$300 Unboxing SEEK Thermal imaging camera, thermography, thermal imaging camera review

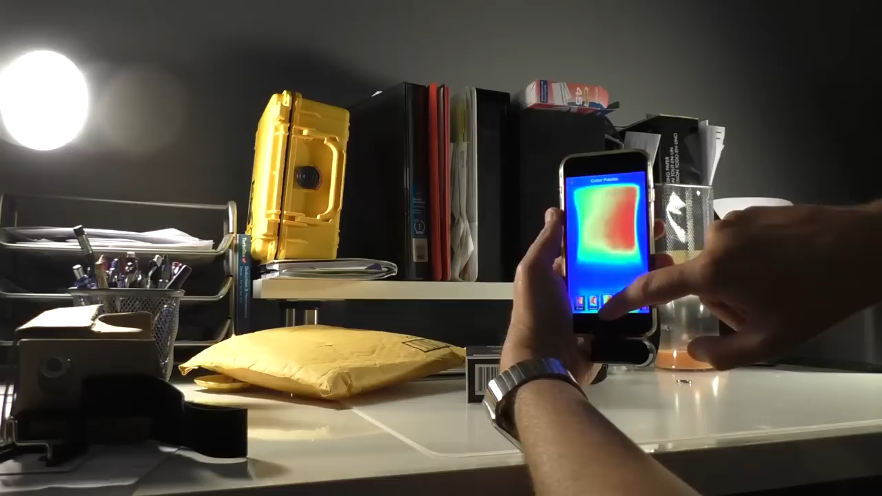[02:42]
Then you have the option to change the color. You have several palettes. You have this green one.
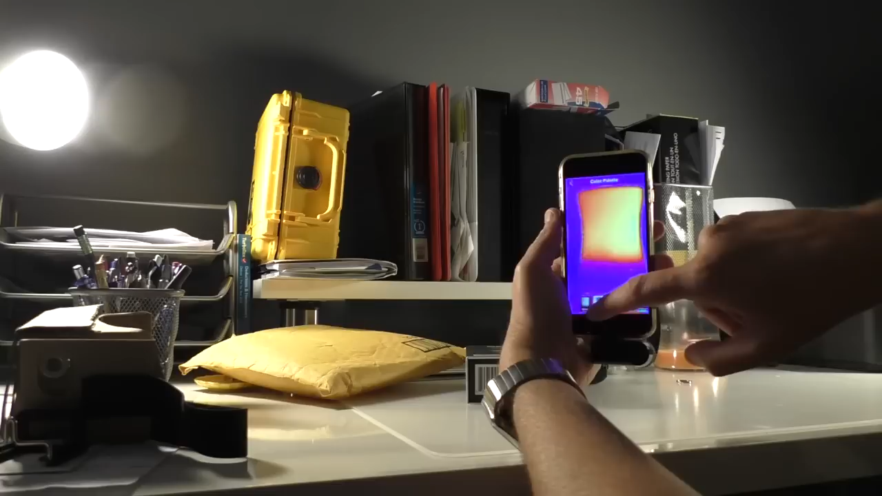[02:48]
Blue, brown, purple, black and white, inverse black and white.
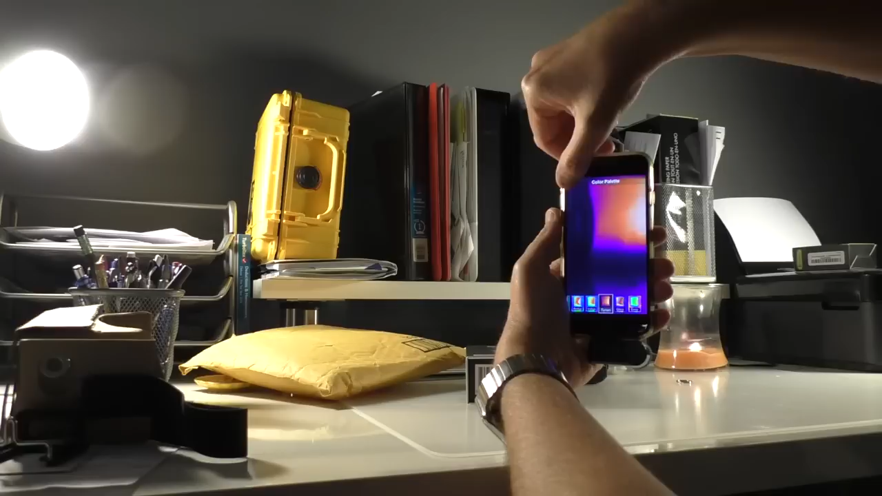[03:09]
I like when there is more contrast between the cold and the warm object. You have the option to have a pointer that tells you the temperature. You can switch the temperature from Celsius, Fahrenheit and Kelvin. You have this other mode. You have this other mode where the pointer can point the highest, the hotter spot from your camera.
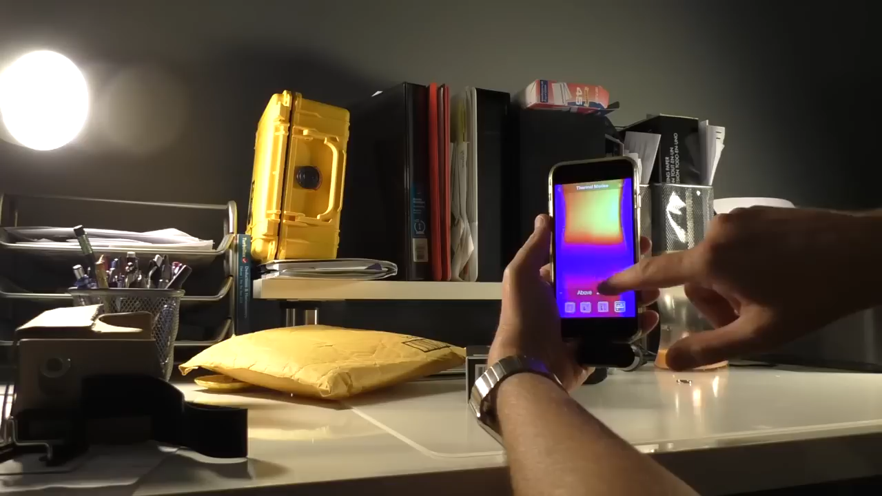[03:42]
Also, you have this other option where you can select the show me only object above 27 Celsius or you can adjust the temperature here. So, in case you are in the nature, you won't see only living animals.
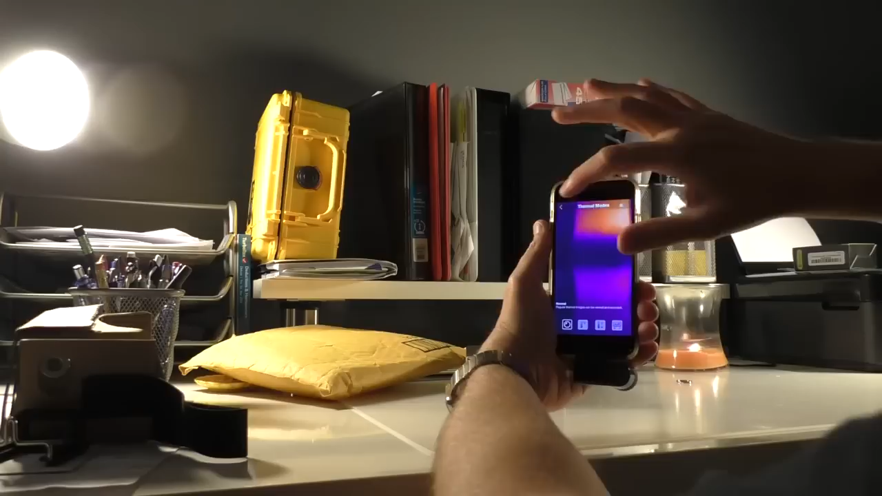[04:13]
Then you can go back and you have this split view mode, which is very cool.
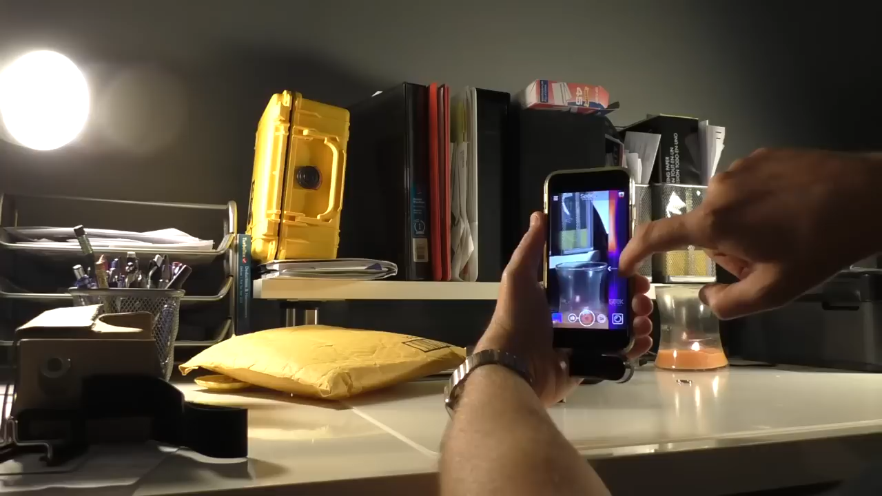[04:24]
The FLIR camera has two cameras. I have the thermal camera and a regular camera. In this device you don't have two cameras, you have only one.
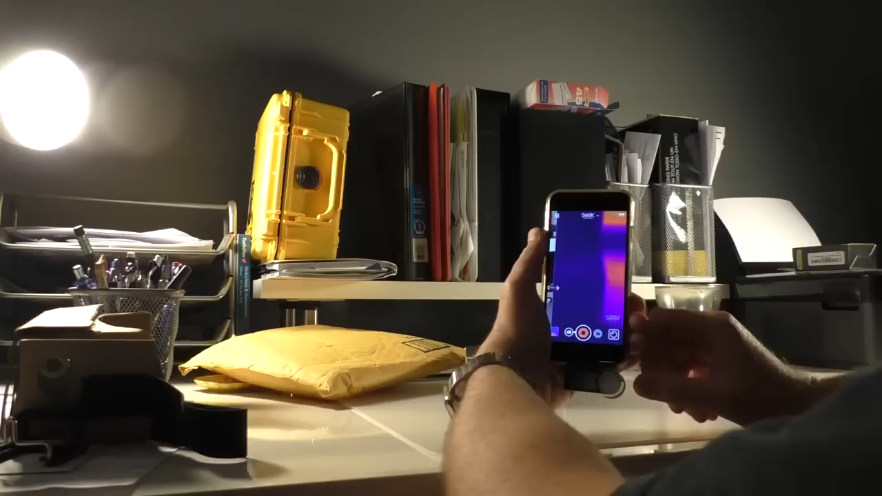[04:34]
But the software can do the same thing, basically, using the iPhone internal camera.
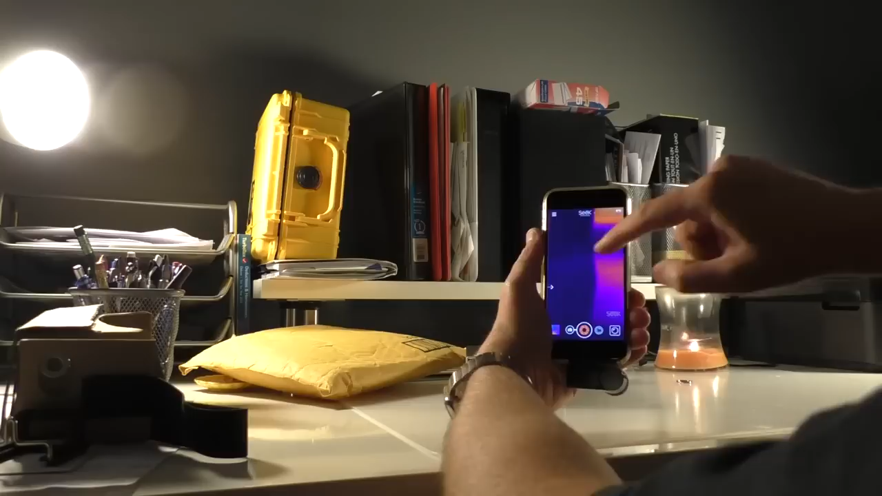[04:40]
But the FLIR can overlap, like edge base image.
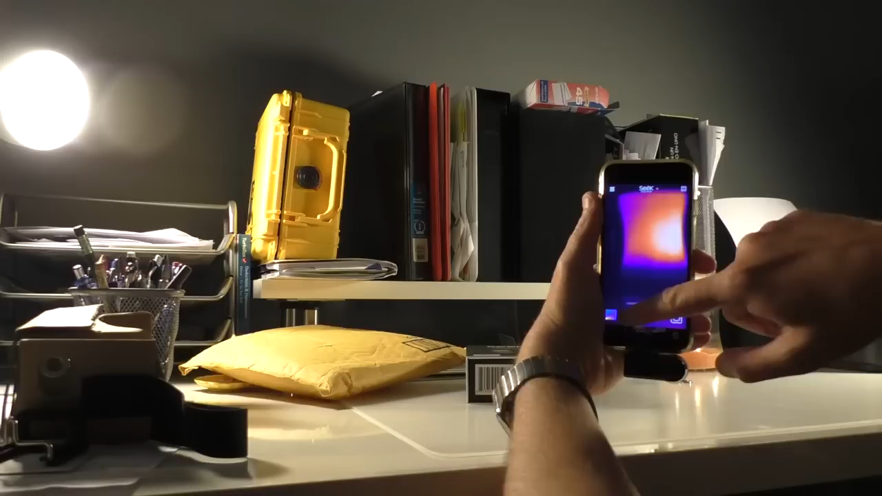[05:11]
But I like disabled so I can see more detail even though the picture is a little more noisy. You can shoot videos or pictures. But let's go outside for a test in my yard.
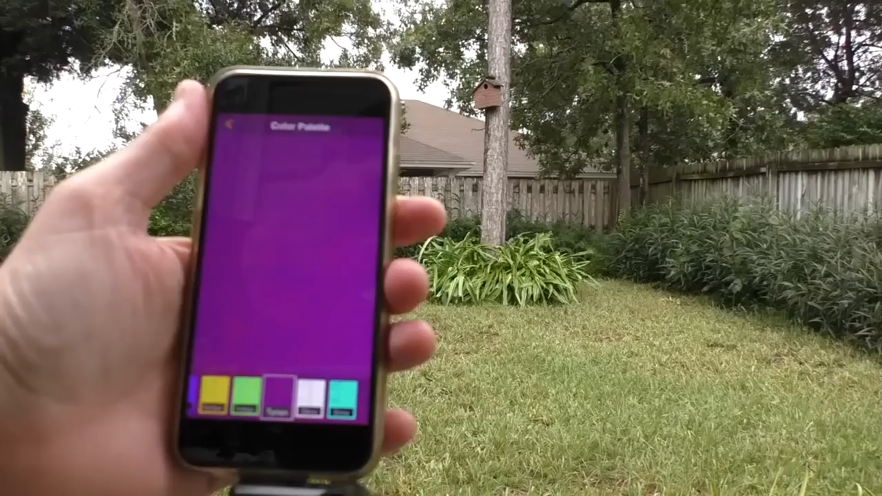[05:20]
Ok, now we are outside. We are in daylight but that doesn't matter.
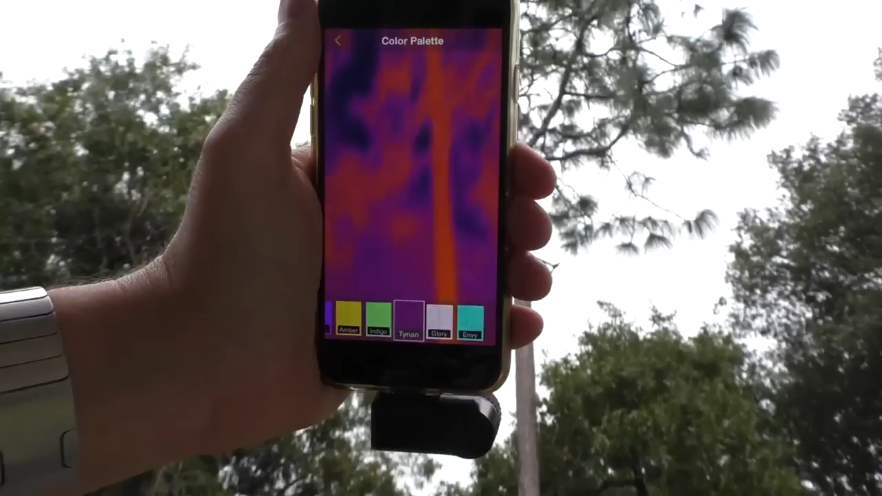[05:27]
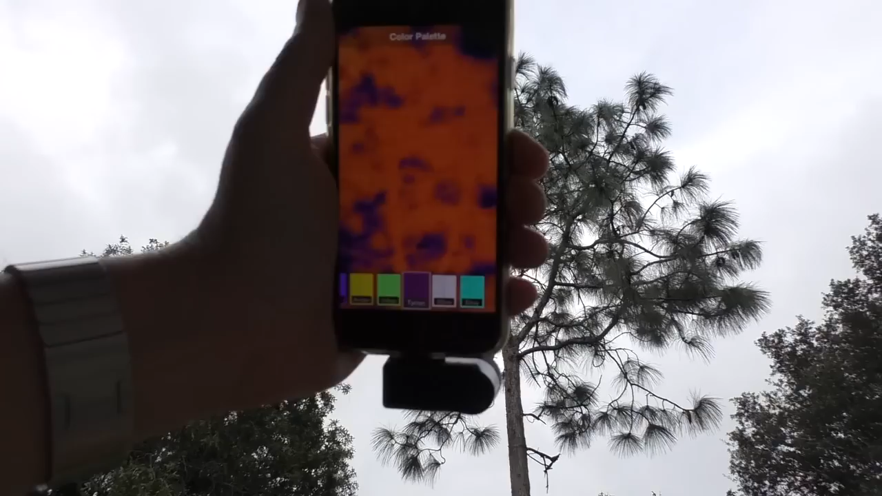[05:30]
You can have the same vision in the night or in the daytime.
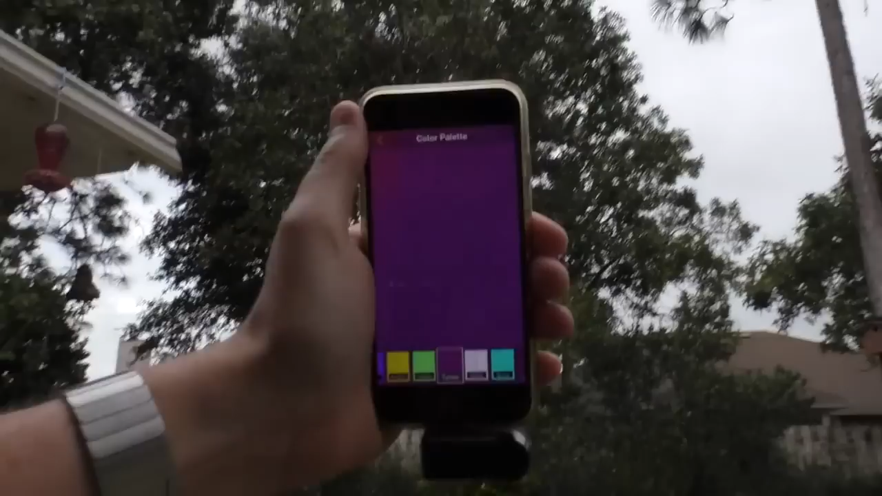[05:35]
I'm trying to see if there is any animal, like a bird.